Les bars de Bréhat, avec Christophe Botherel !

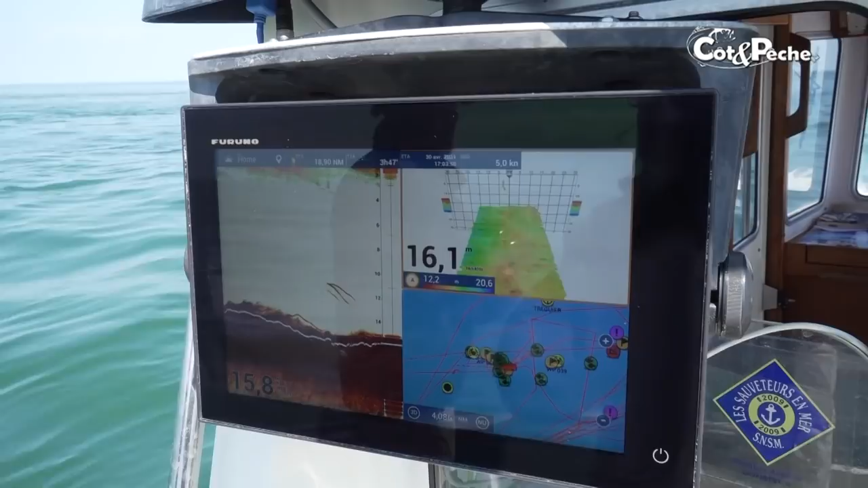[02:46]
On screen: speed 5.0 kn
Donc là, j'essaye de prendre au moins une fois le fond parce qu'on voit que les détections sont plutôt
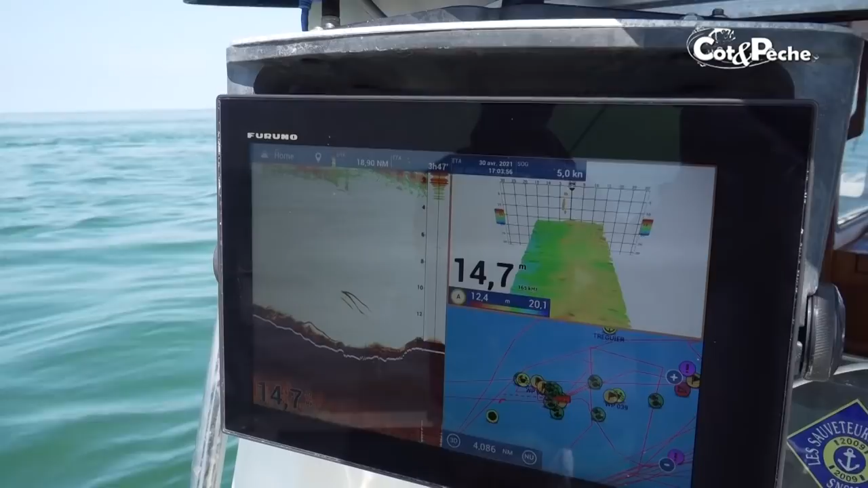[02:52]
On screen: depth 14.7 m, speed 5.0 kn
entre 12 et 16. Donc, on contrôle bien la descente.
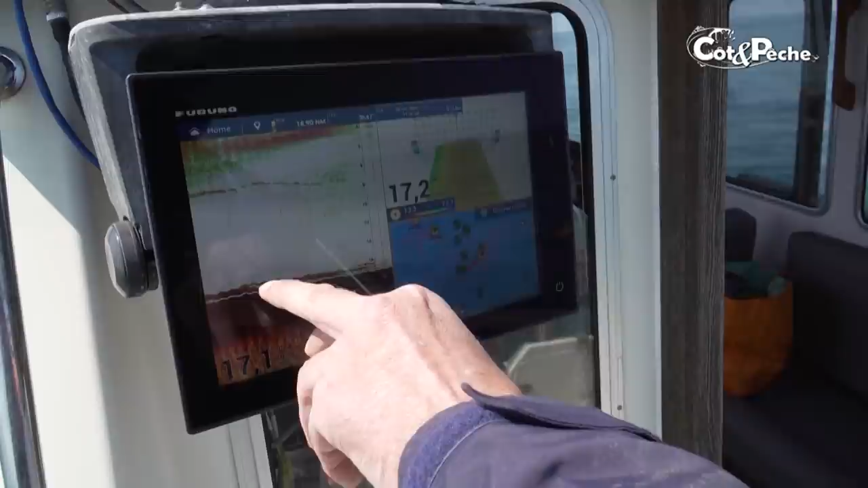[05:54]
On voit qu'ils sont collés sur le fond, donc là, logiquement, il faut que le leurre, il tressaute juste, qu'il passe devant juste le poisson.
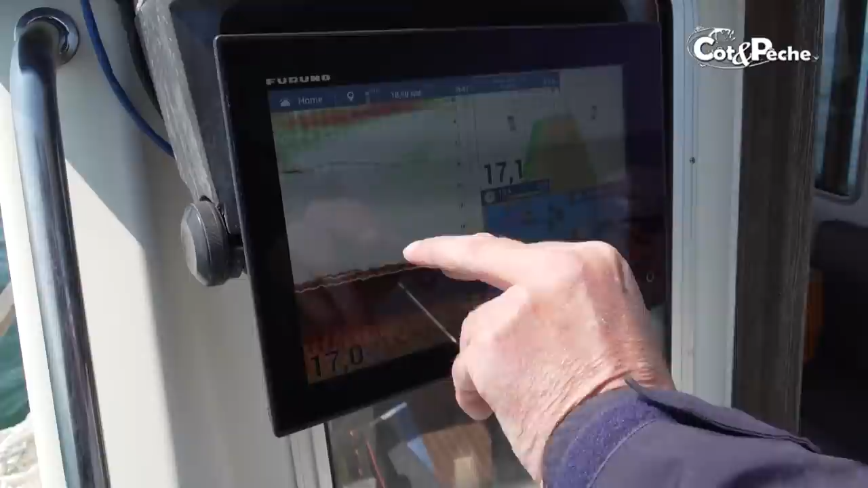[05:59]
Tiens, je vais faire un essai. On vient de passer dessus. Je vais lancer loin. Alors, j'ai lancé loin derrière, donc le bateau dérive vers là.
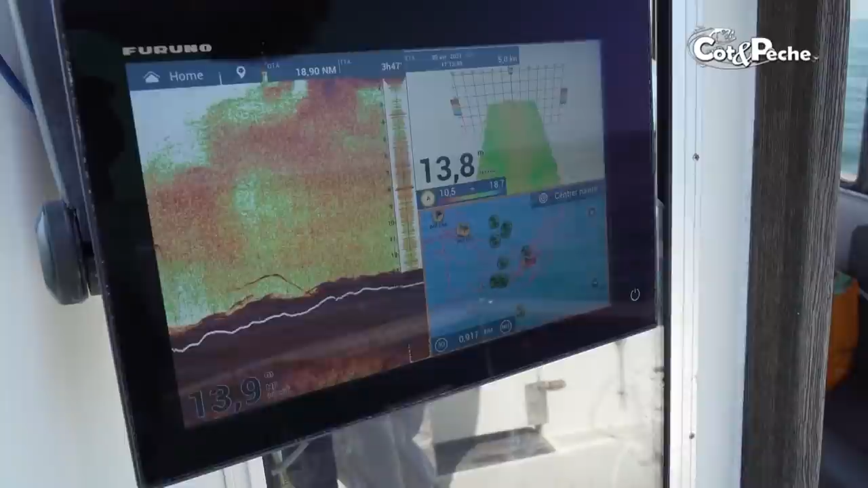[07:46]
où les poissons sont collés sur le fond.
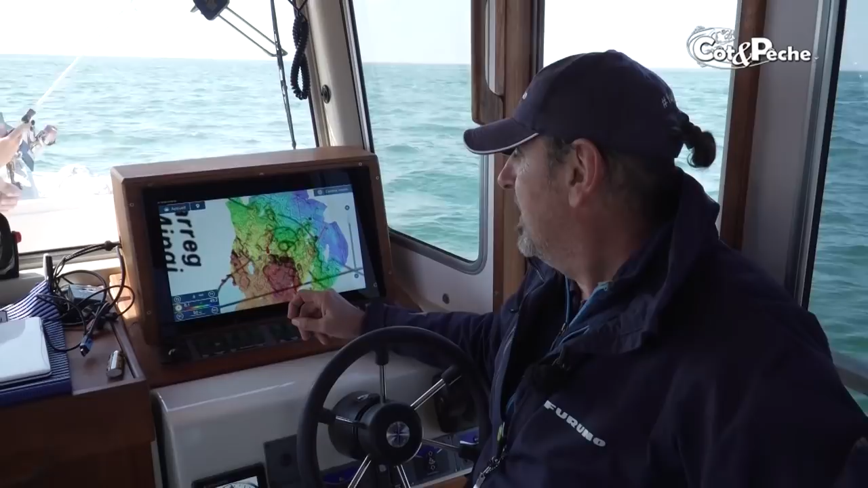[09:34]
Donc on voit la bathymétrie personnelle que vous pouvez enregistrer dans votre TZ qui est faite avec le DFS 3D, donc avec 50 points secondes. Donc là on scanne à peu près sur 30 mètres. Intéressant, vous pouvez bien sûr supprimer les contours.
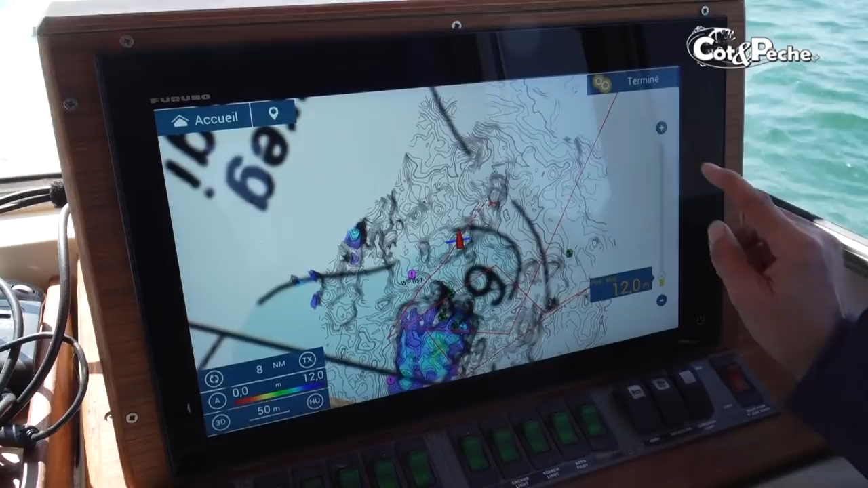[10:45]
On screen: depth 12.0 m
vous descendez, on va dire 15 mètres ou 16 mètres, là j'ai mis, et ben vous voyez exactement les postes similaires où vous pouvez retrouver des poissons parce que vous savez qu'ils sont entre 6 et 16 mètres. Donc avec la colorimétrie, c'est vous qui
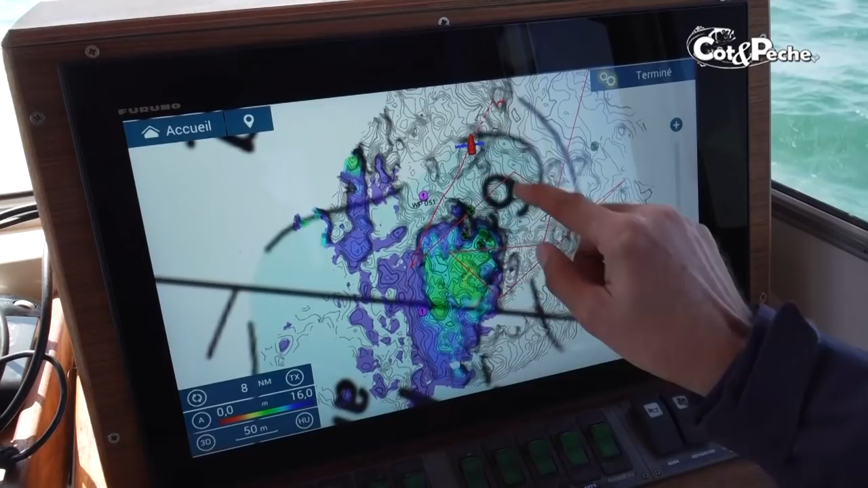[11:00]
faites la coloration de vos cartes pour voir s'il y a des postes équivalents quelque part. Donc ici, je vois qu'il y en a un. Les poissons aiment bien se baser, donc je vais aller prospecter là-bas.
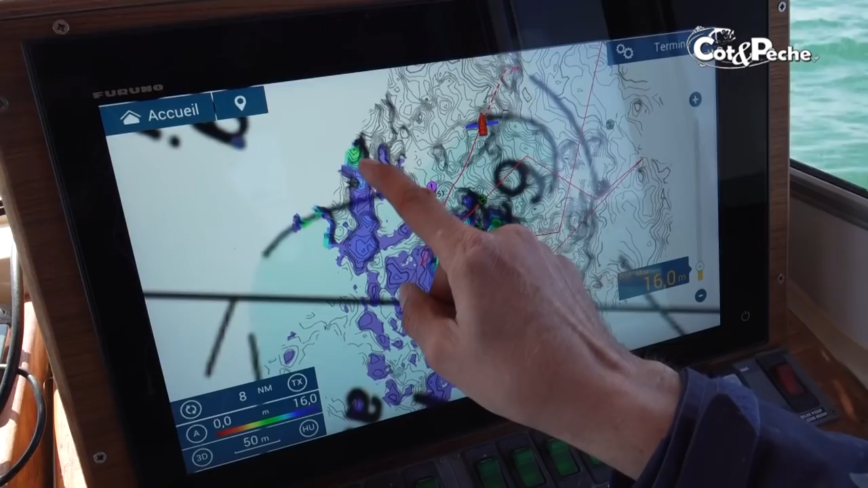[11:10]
Ça, c'est une fonction intéressante aussi. Donc ça s'appelle la colorimétrie.
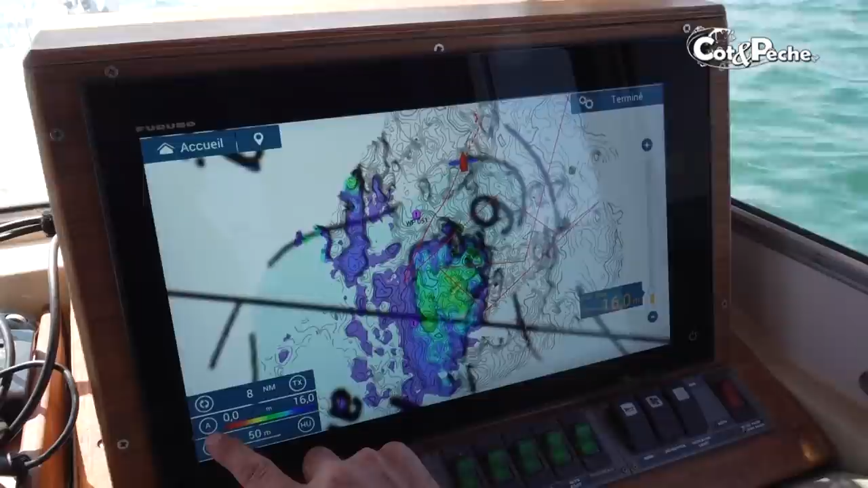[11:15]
En mode manuel, vous l'utilisez.
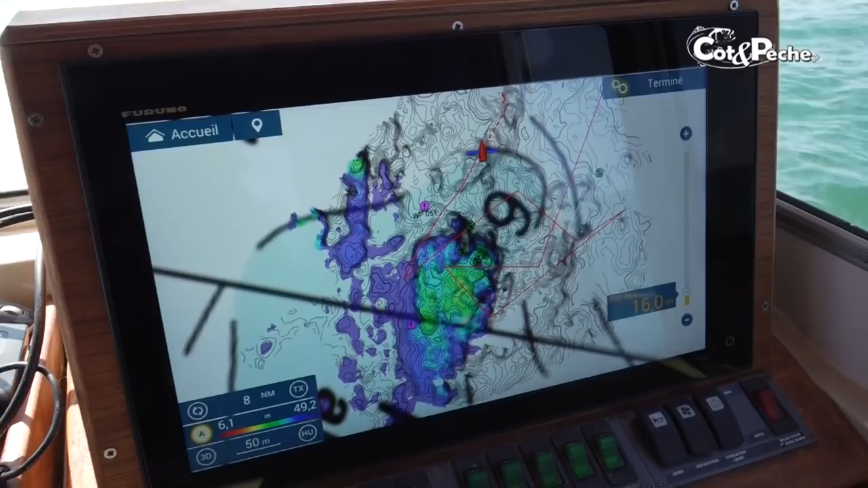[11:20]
Autrement, si vous la remettez en automatique, lui va bien sûr recalculer tout ce poste.
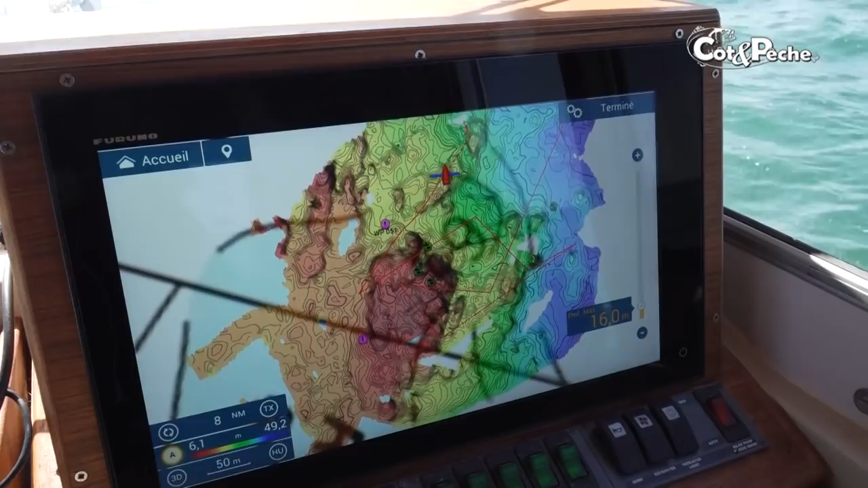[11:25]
Donc, une fonction très intéressante et qu'on utilisait avant avec Maxi Time Zero Pro sur nos ordinateurs.
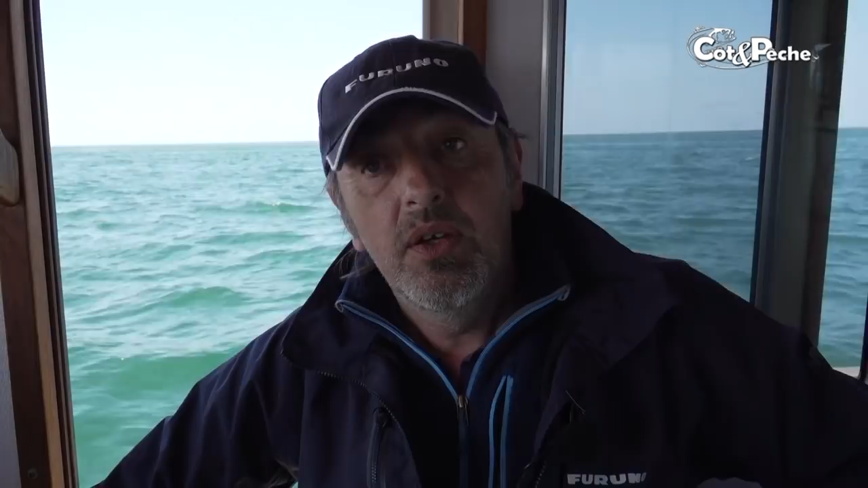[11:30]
Et maintenant, vous l'avez dans votre TZ Touch 3. Donc, très grosse avancée. Donc là, je reviens sur ma page d'accueil que vous avez ici en haut de l'écran.
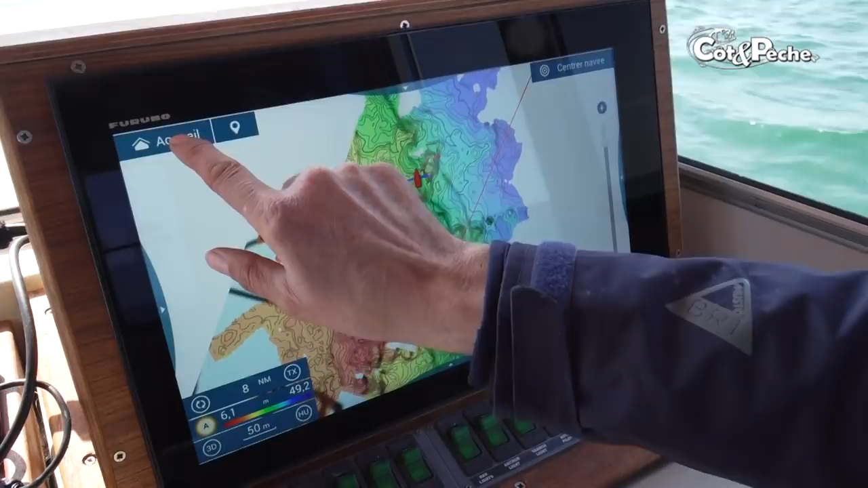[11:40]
Donc, je clique dessus. Et là, vous retrouvez l'arborescence de toutes les fenêtres que vous pouvez créer avec les TZ Touch 3.
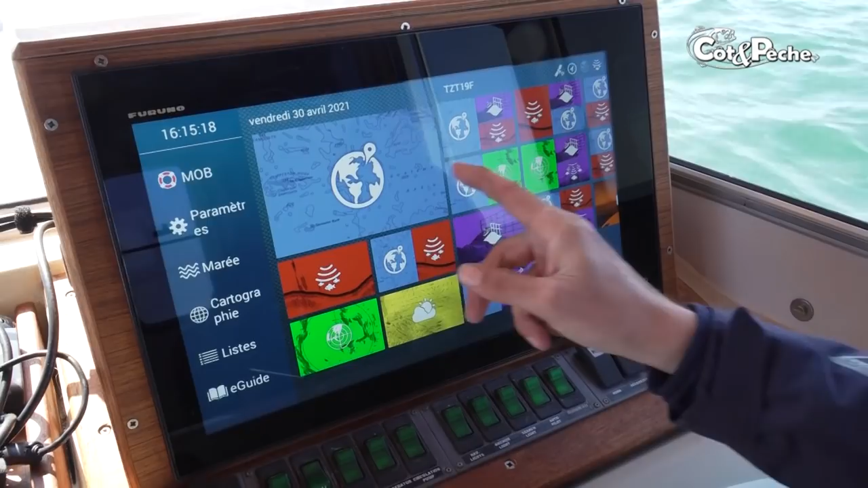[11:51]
Donc ici, j'ai ma page cartographie. Vous voyez, j'aime bien utiliser en pêche,
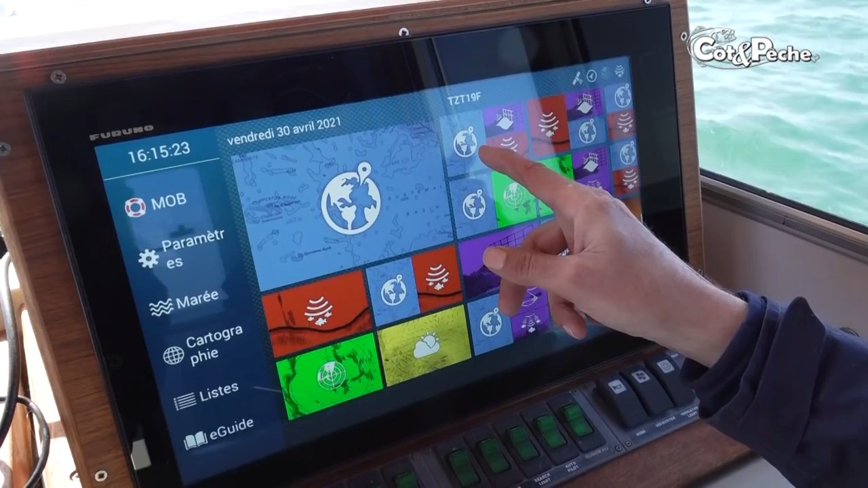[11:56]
quand je suis en dérive, la carte, une vue 3D de mon fond exactement, et le sondeur Sharp qui a une détection très très très précise.
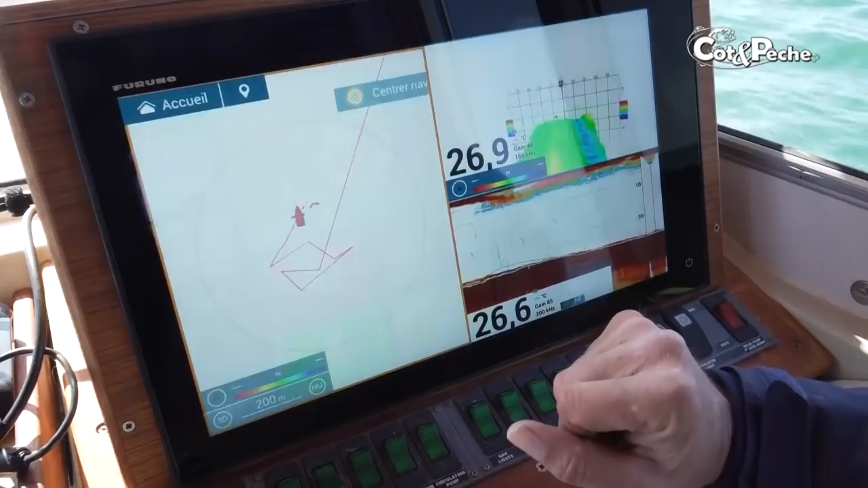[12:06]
Vous voyez exactement quand les clients
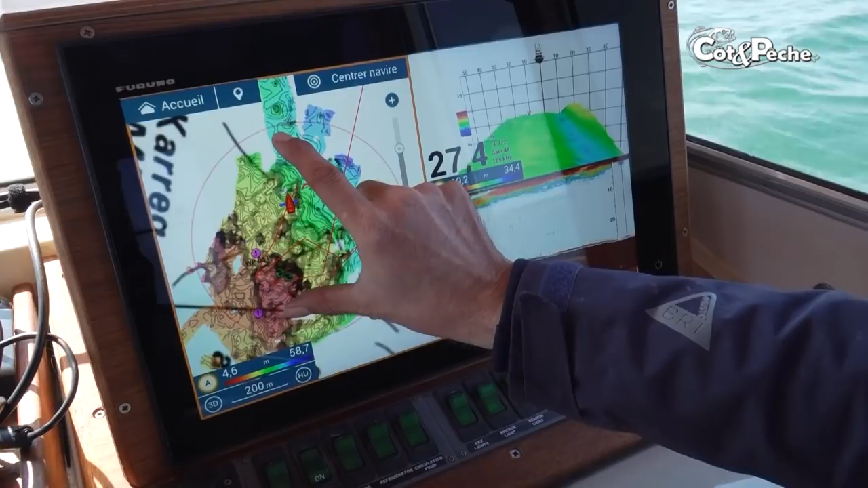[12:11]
veulent une image, je leur dis, vous voyez, on voit les détections poissons, tiens, ils sont 15 mètres sur bâbord du bateau, donc on sait que les poissons, il faudra plutôt pêcher à bâbord.
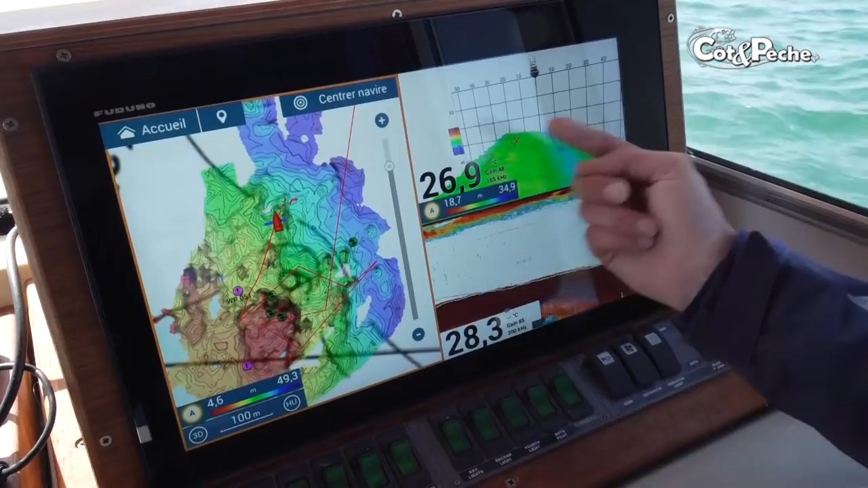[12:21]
On voit bien qu'ils ne sont pas sous le bateau.
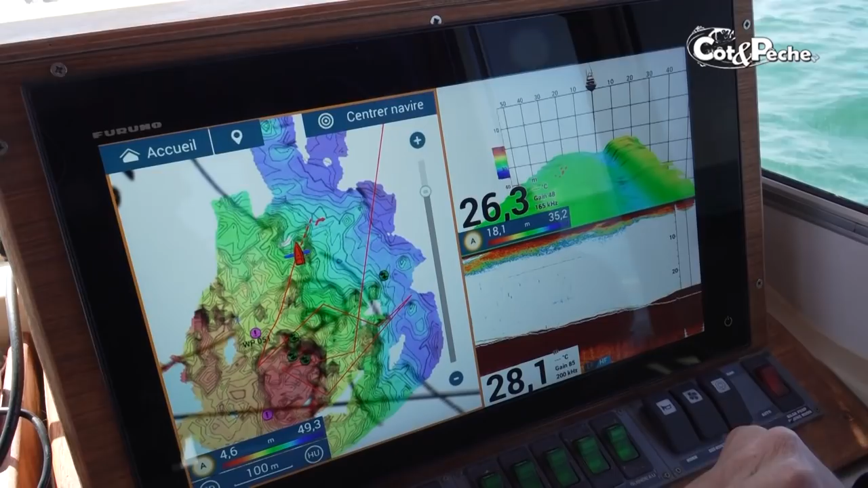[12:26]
Donc ça vous donne tellement d'indications, la TZ Touch 3, que c'est un outil vraiment agréable pour faire de la prospection,